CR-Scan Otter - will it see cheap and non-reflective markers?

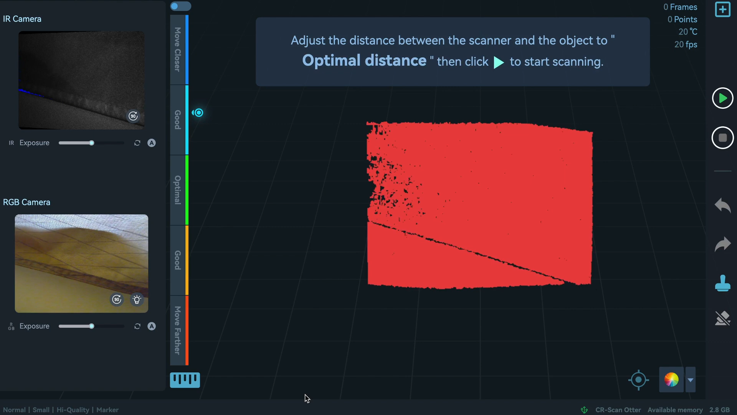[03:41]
let's see right away if it can and yeah it can
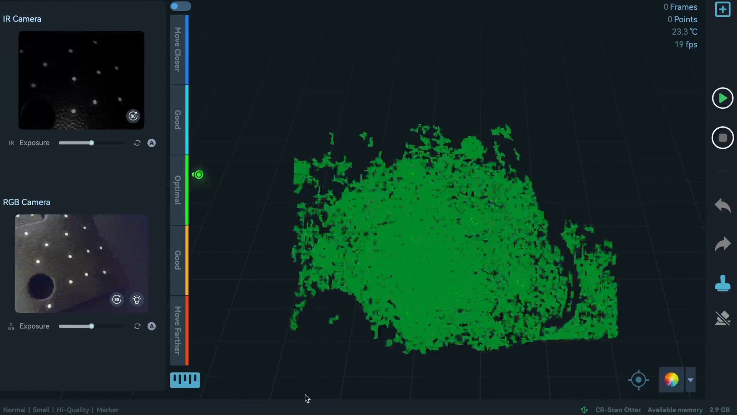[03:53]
just before we start the scan let me try to put just one really
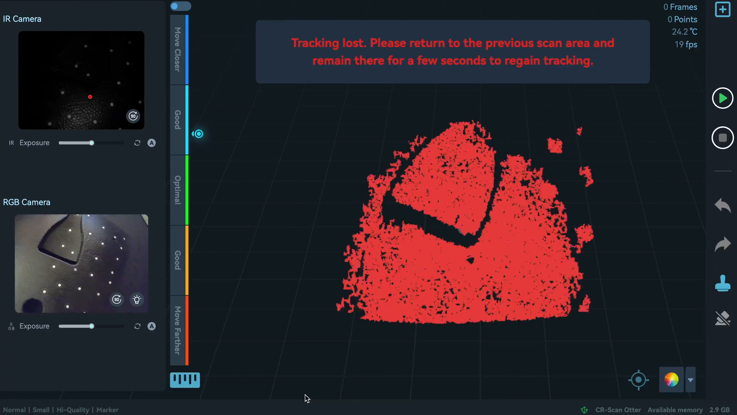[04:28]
and as we can see here on our scan software this reflective dot really is there and here we can see the difference the actually difference between those dots let's let's see first
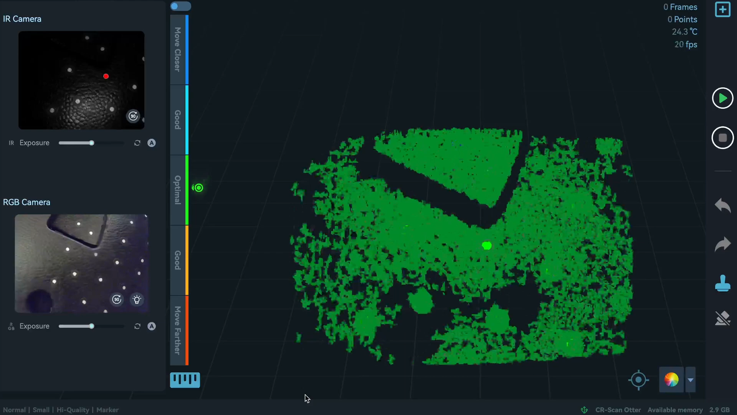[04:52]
like this if we can get as can
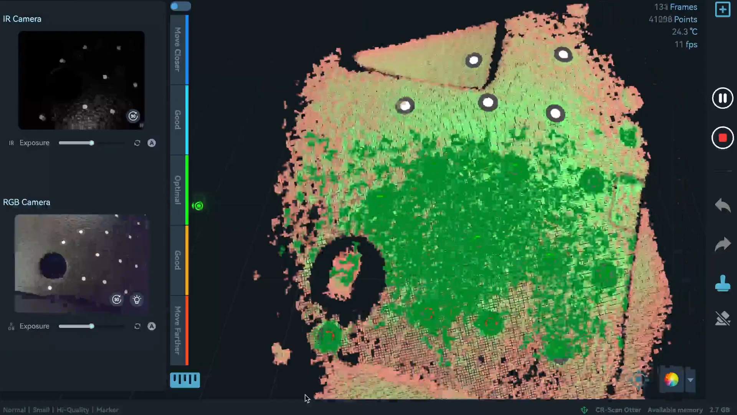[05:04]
and it seems that even with non-reflective dots
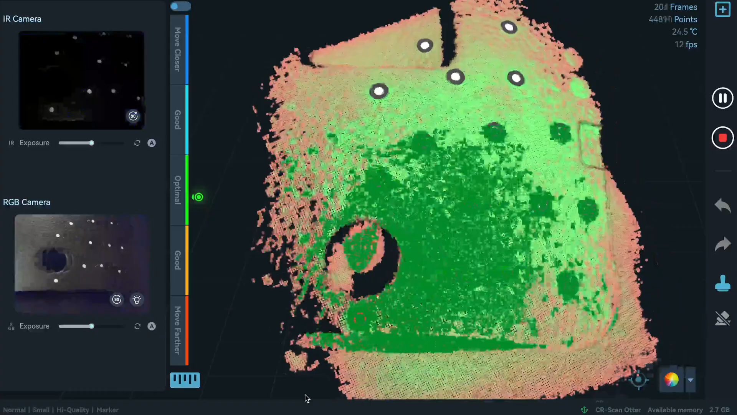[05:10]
the scanner can see the part the the the the the the the the
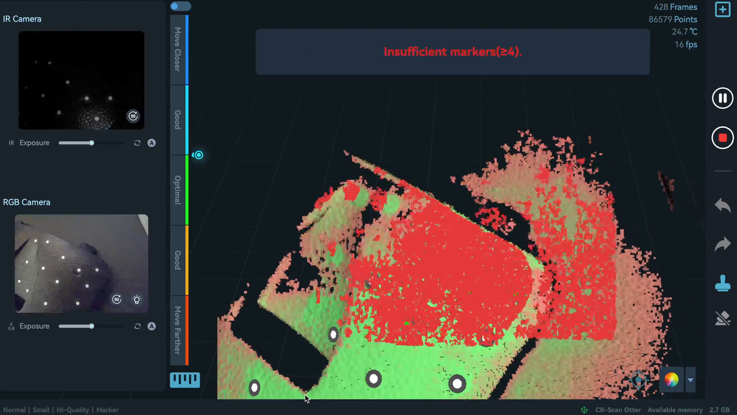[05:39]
and now let's go the tickets again from here
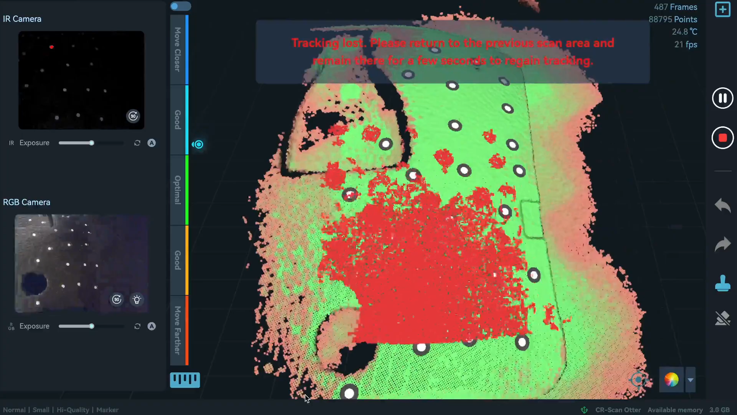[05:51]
and and let's try to go to the side where there are no dots we have tracking here and as i as soon as
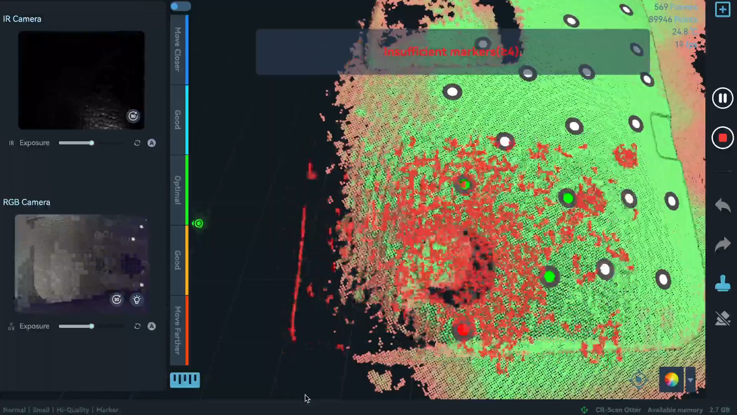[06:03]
we don't see the markers anymore
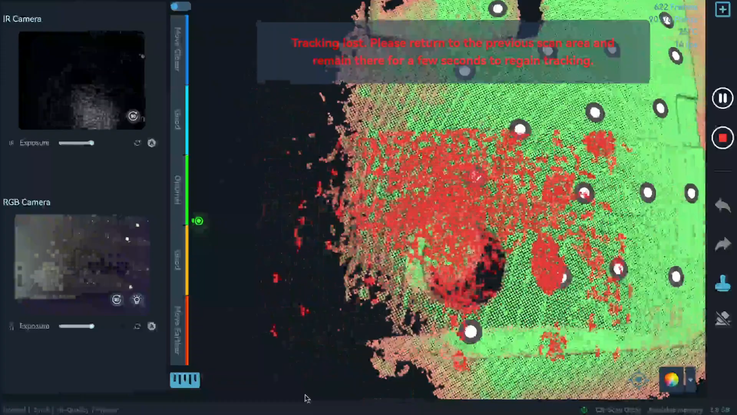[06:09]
there's no scanning possibility so just to prove that these cheap non-reflective dots can actually work
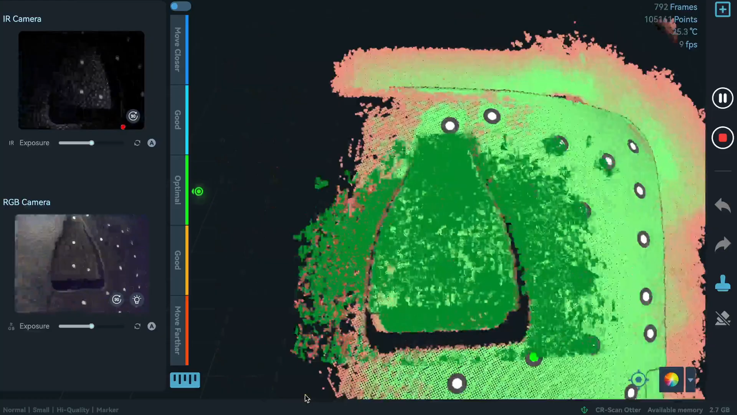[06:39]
and just a trick if you are having some
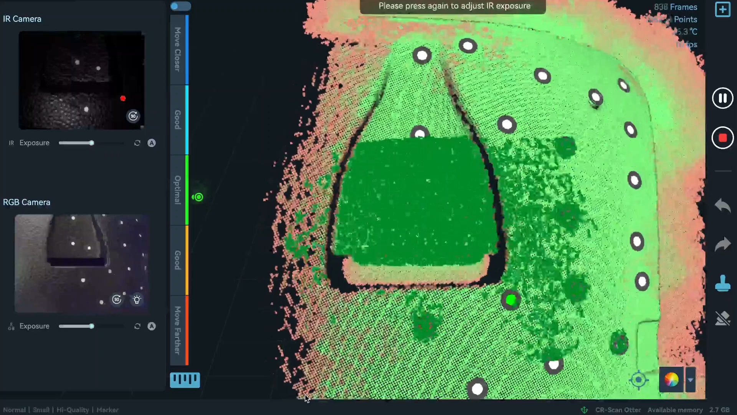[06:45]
difficulties you can even increase the exposure
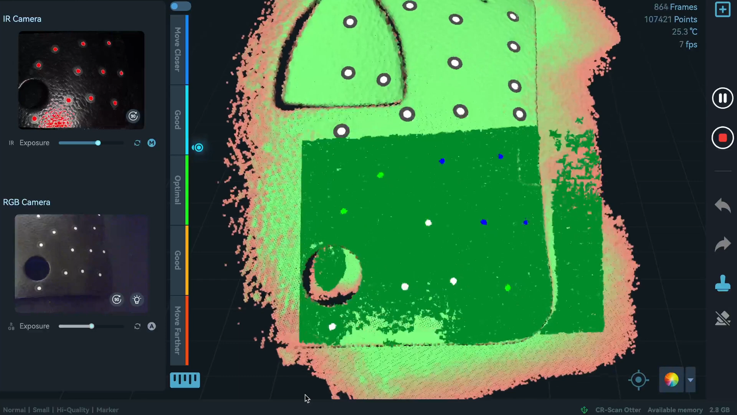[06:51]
just by one click
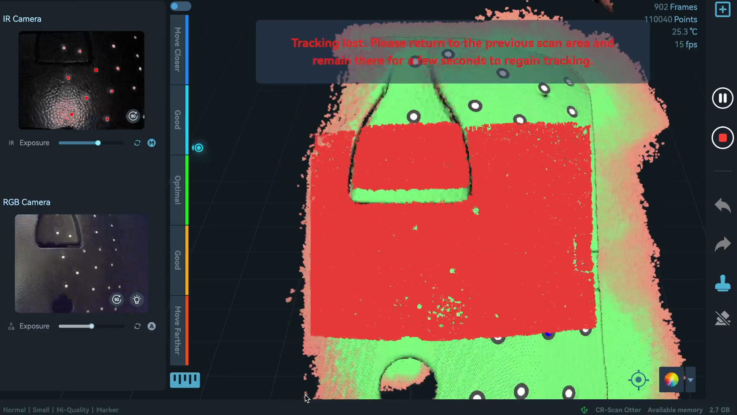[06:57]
and you're going to get an even better surface result